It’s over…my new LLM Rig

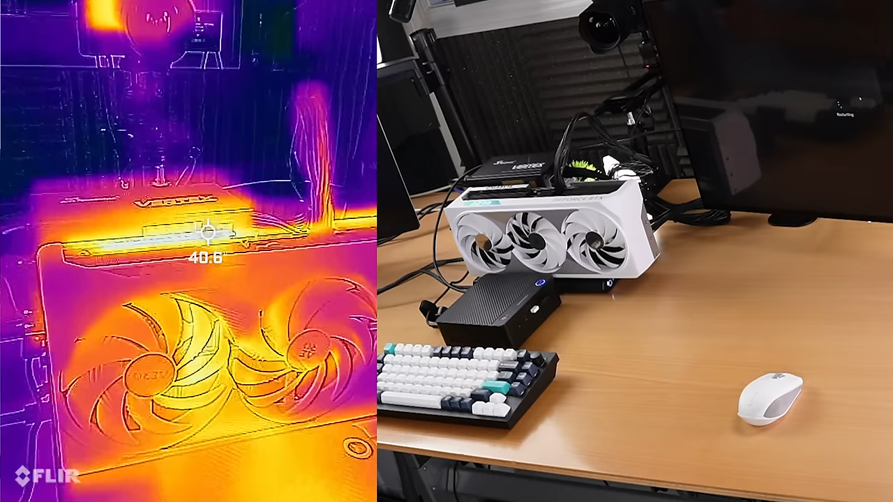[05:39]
that's about 40 degrees right here yeah it's definitely warm and the fans are not spinning right now